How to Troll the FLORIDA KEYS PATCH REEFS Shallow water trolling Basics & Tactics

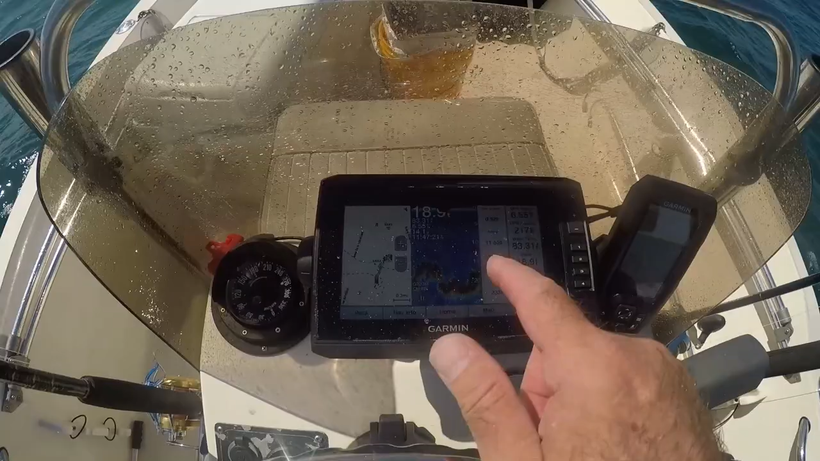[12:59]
Right in around 20 to 17 feet of water over the patch reefs.
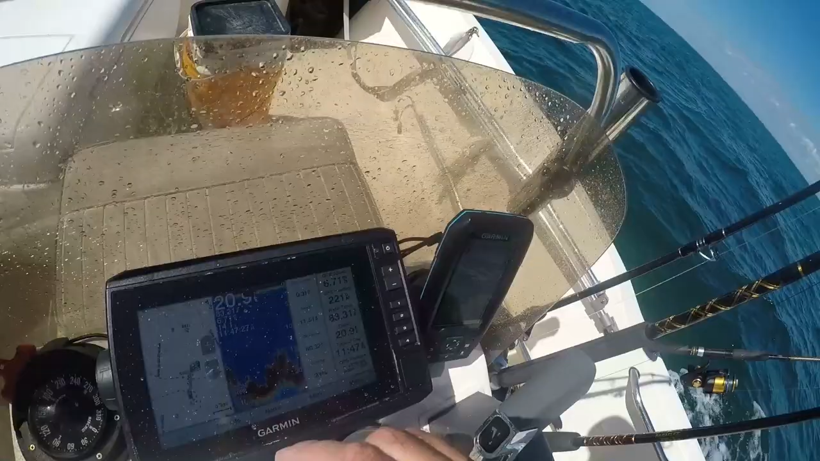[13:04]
Got these nice structures that go down to about 20 feet and then they raise up to about, you know, 5-6.